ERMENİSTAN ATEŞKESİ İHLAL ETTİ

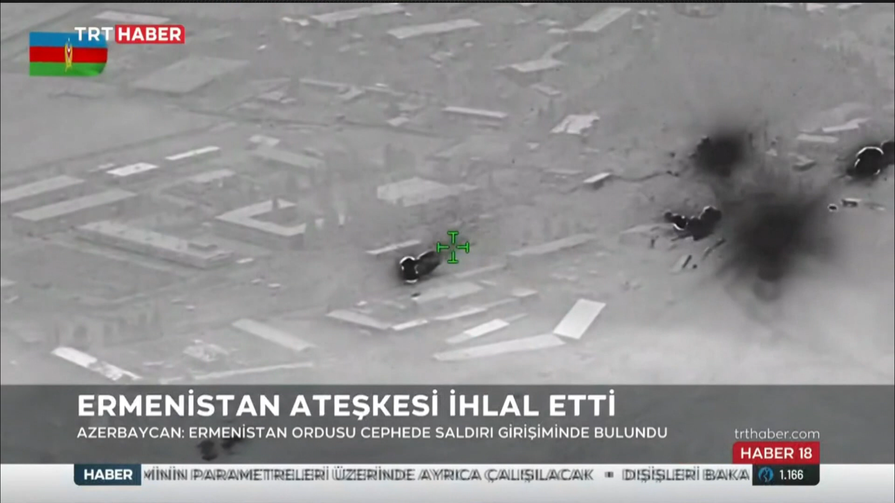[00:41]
Ateşkesi bozan Ermenistan güçlerine ait zırhlı aracın imha edildiğine dair görüntü paylaşıldı.